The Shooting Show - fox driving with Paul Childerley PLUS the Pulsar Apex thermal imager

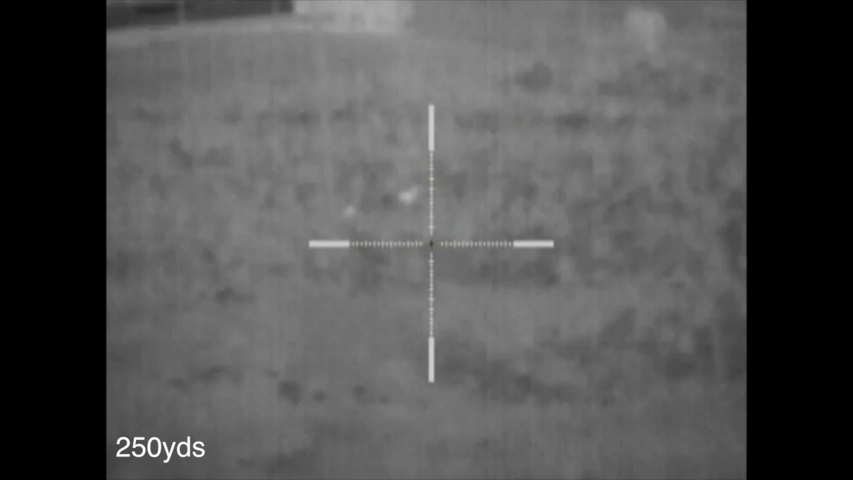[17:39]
There's a little bit of information at the bottom. Apart from the time, you can see what the digital magnification is. The unit comes standard optical at two times.
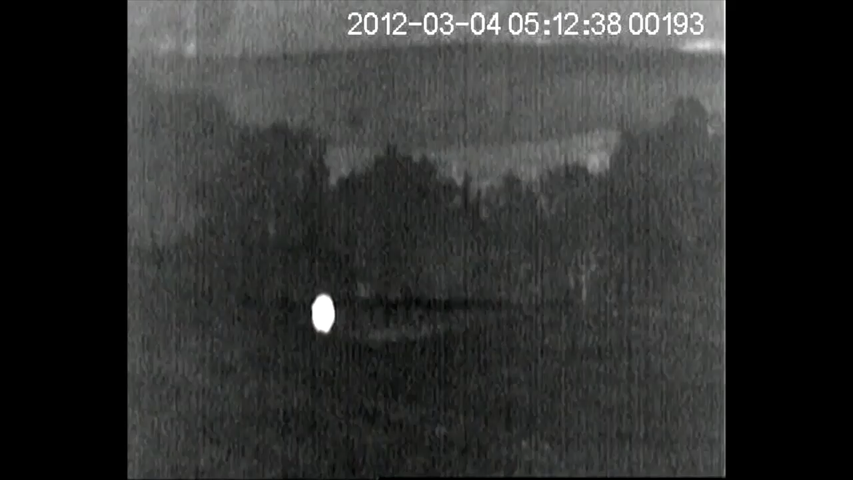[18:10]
and the thermal handheld unit, gives you to stalk in at night completely undetected, four times should be ample for the kind of ranges that you're going to be able to shoot,
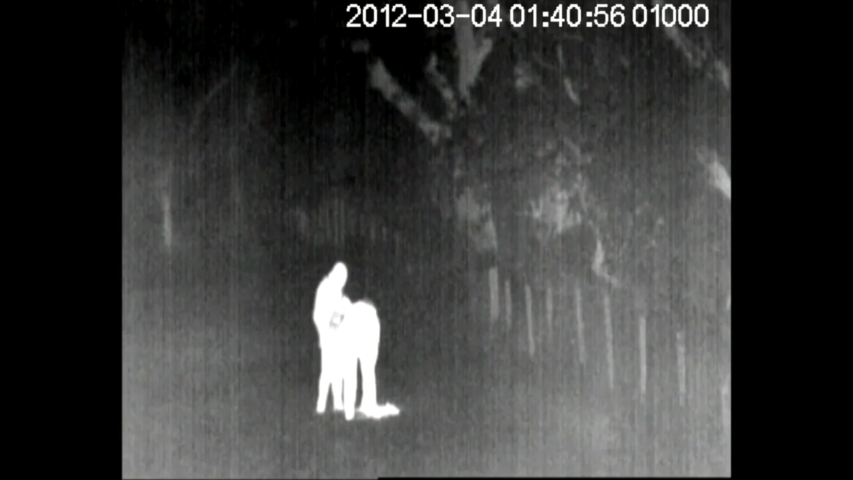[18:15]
and importantly, successfully identify with these units.
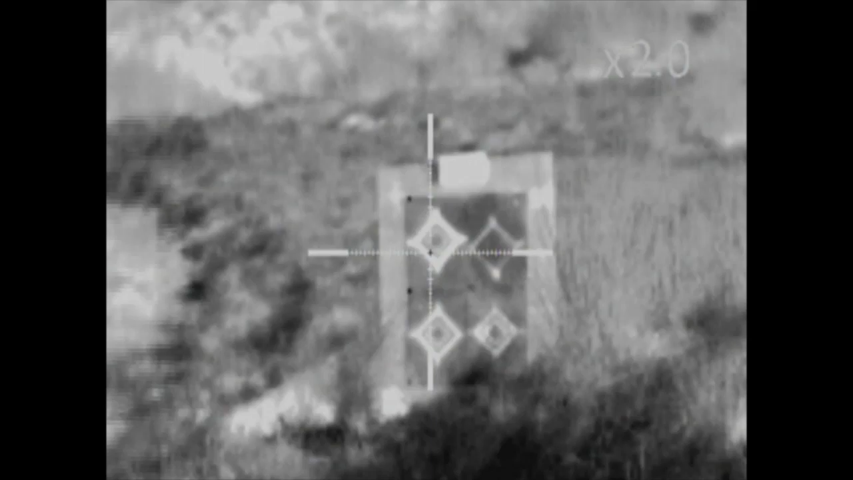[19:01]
then you can zoom in and out 1.1 all the way up to 1.9 or eventually getting to two. Focus is very easily adjusted via this lever on the front here. You simply grab that and twist it one way or the other,
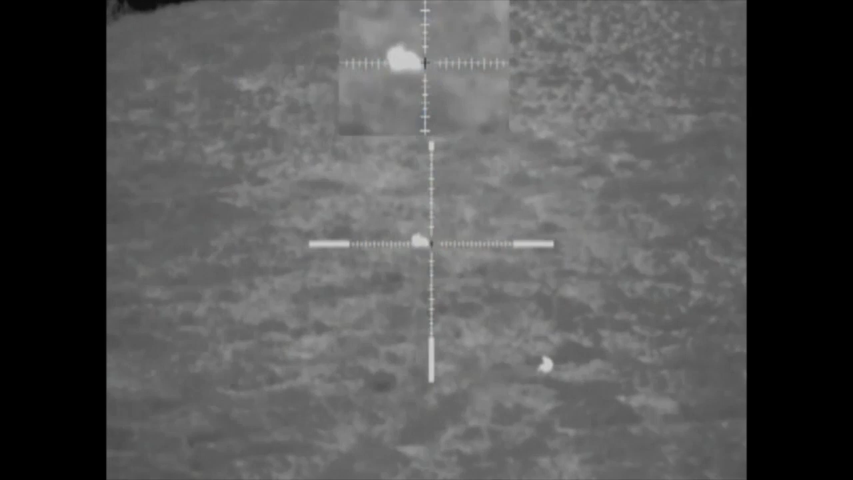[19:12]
and that will bring your focus into line so that it's nice and crisp.
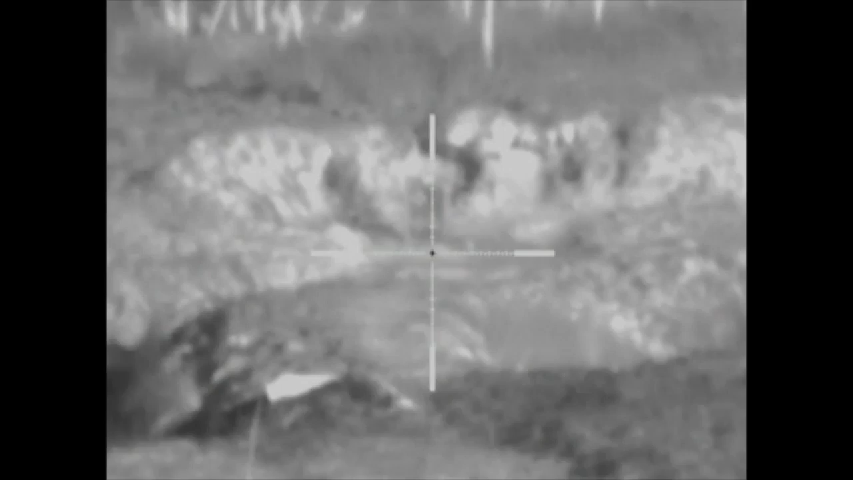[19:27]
Brightness and contrast, I've said this before, it's important to get that right because it makes a big difference in terms of the clarity of your image.
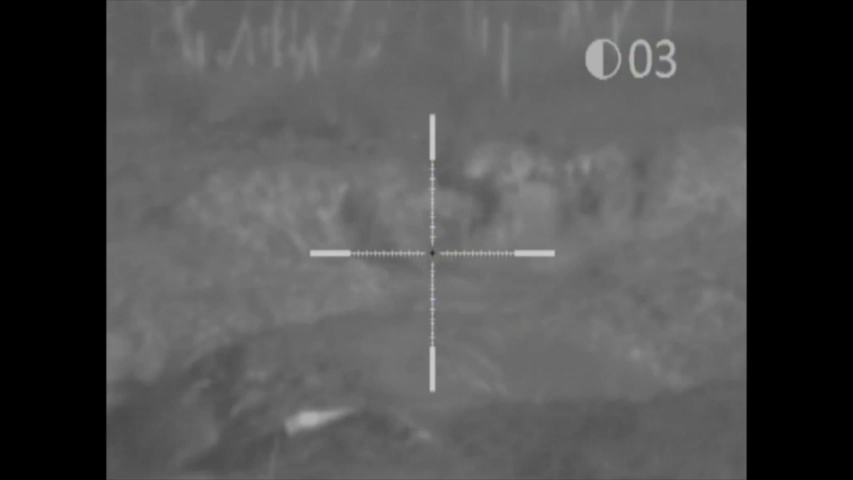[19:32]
A few other cool functions of this. You've got multiple crosshairs that you can choose from.
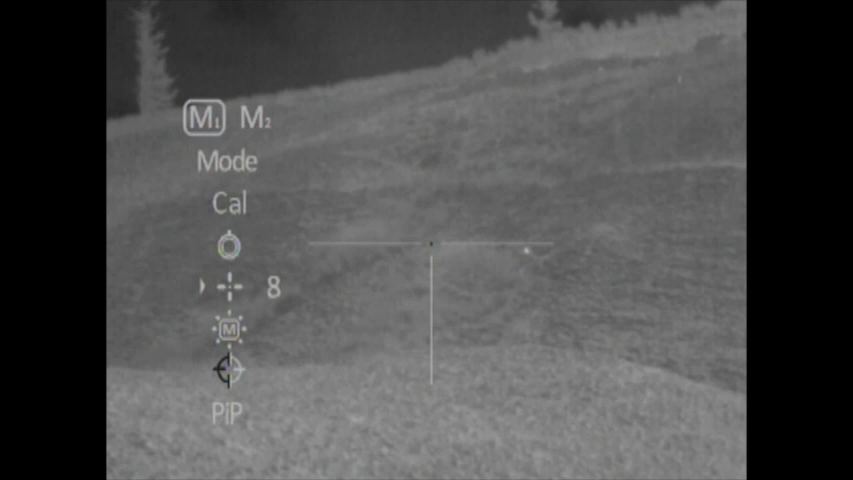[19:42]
A few cool things to note about what this scope can do. If you go into the menu settings, you have a chance to select the mode, which tailors it to the landscape.
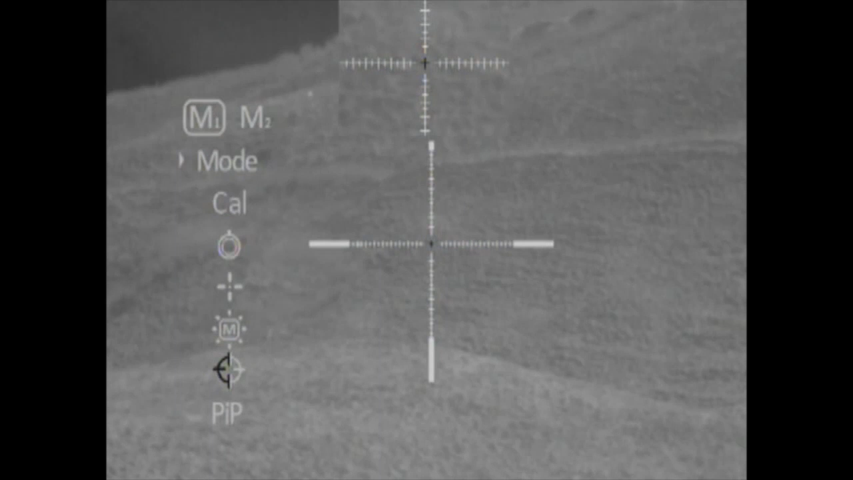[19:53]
If you've got a landscape that's got a lot of rocks in it, you put it on the rock landscape, and then that just helps the unit do its automatic calibration with knowing that information.
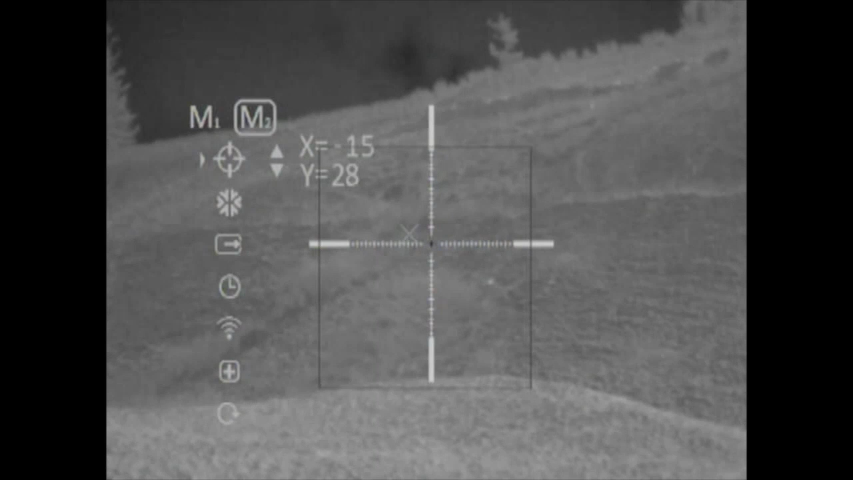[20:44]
It's the standard one shot zero that we saw with the N750. You basically take a shot, move a little cross in here where your bullet actually landed, keeping the central crosshair where you were aiming. You reset it and everything calibrates. Within one or two shots you can normally be bang on the money.
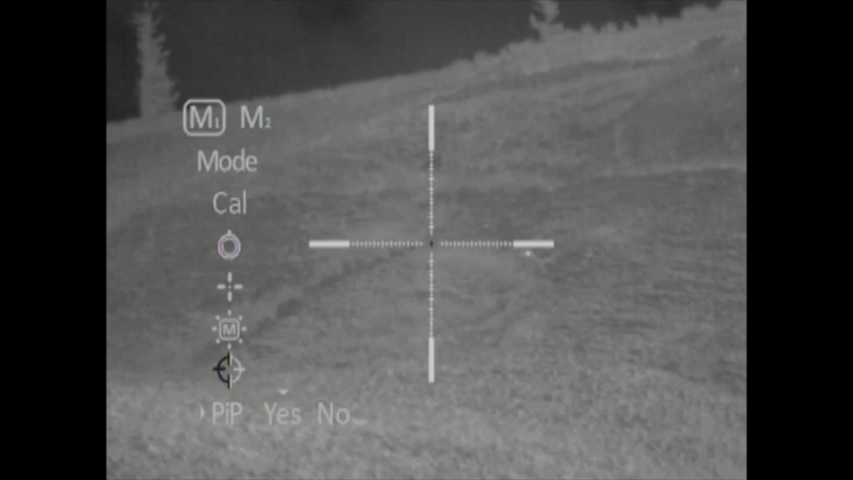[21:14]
what PIP is is it gives you a little screen in the top of your screen which is zoomed in.
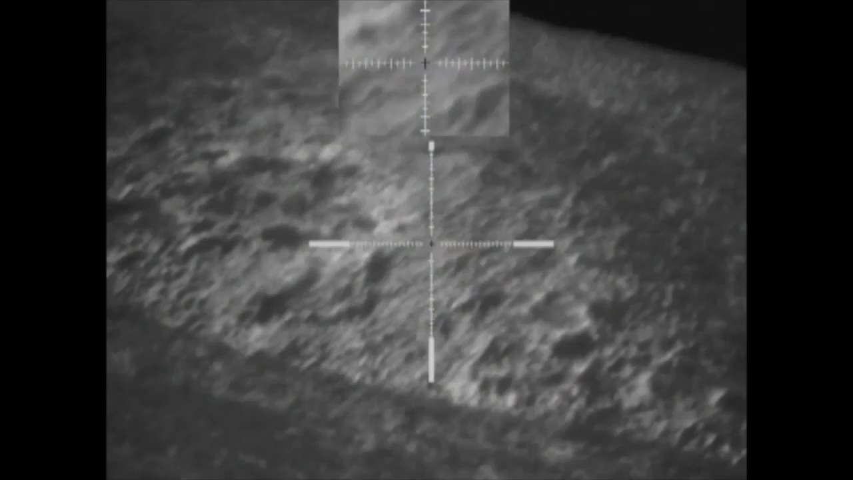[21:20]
So you have your full field of vision with your crosshair, but you also have a little screen up the top zoomed in with another crosshair
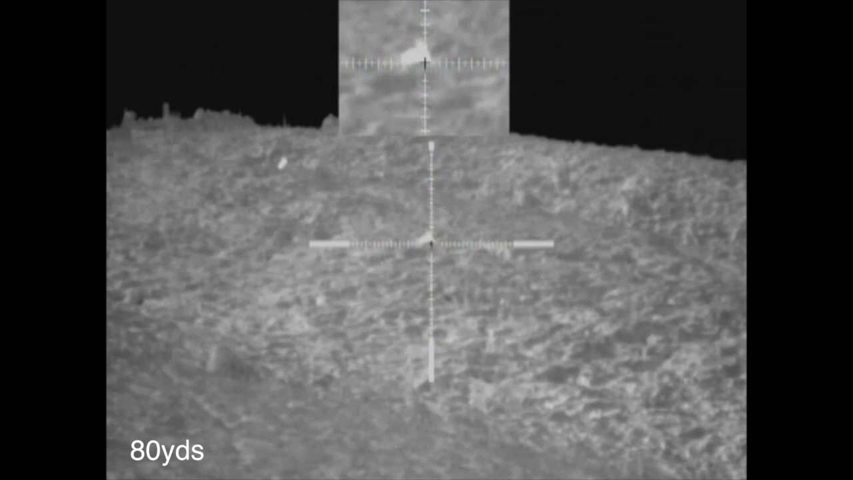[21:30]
on it which allows you to take shots zoomed in without actually having to zoom while you're operating the scope. That's a real neat bit of functionality. This unit comes in just under £4,000 so it still is a fair amount of money,
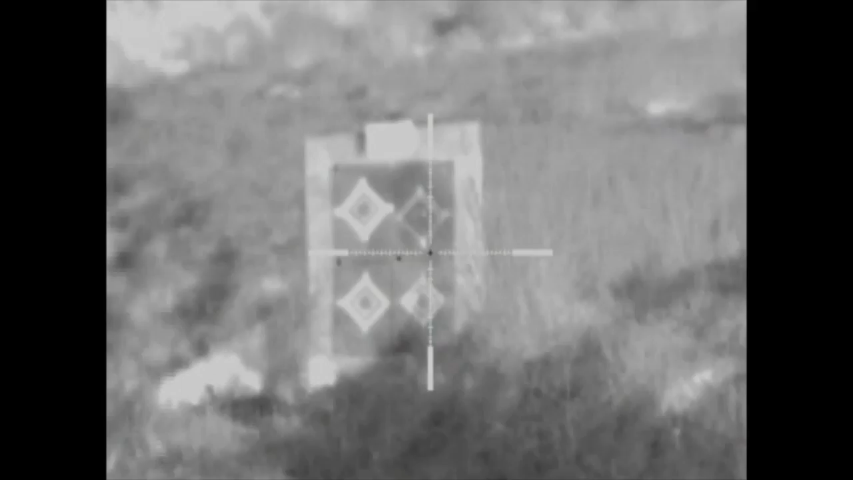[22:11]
What I used to do with thermal scopes is use some sort of heat source at the far end in order for you to actually be able to see and zero it,
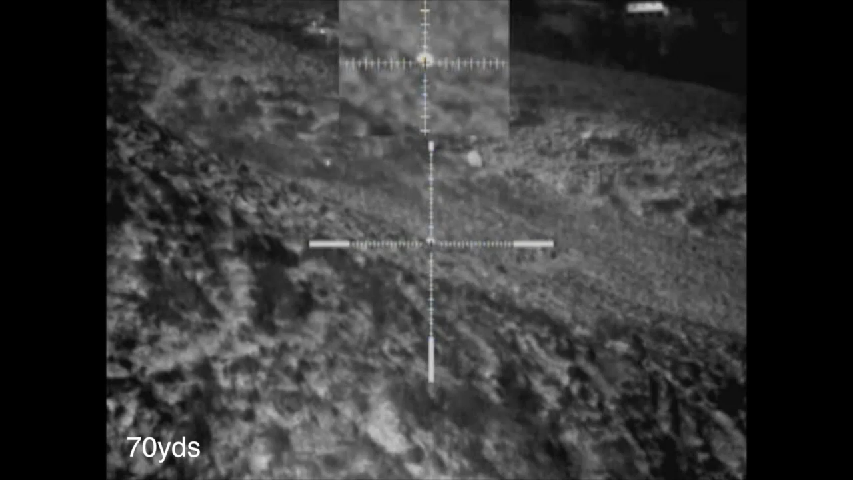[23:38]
I could very clearly pick up rabbit heat sources at 300 metres,
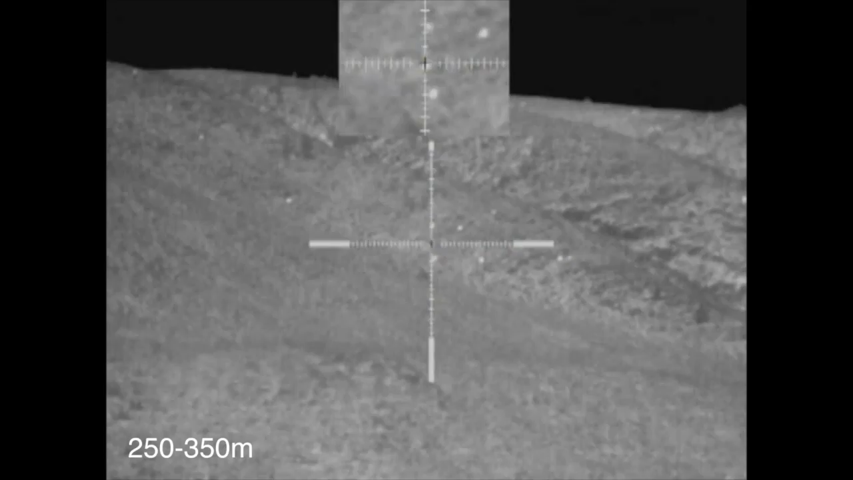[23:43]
and even 400 metres you're able to pick up a heat source on a very small rabbit.
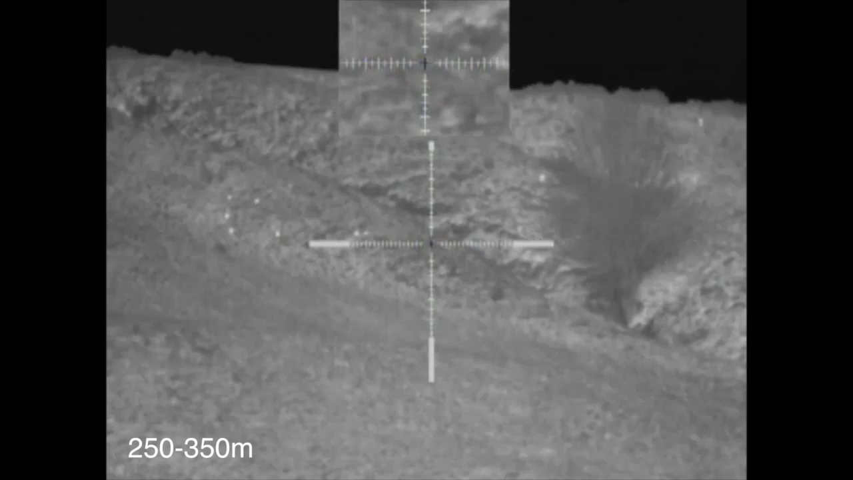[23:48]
At 300 you could make out that they were rabbits when they started to move, but you wouldn't really be able to positively identify it safely.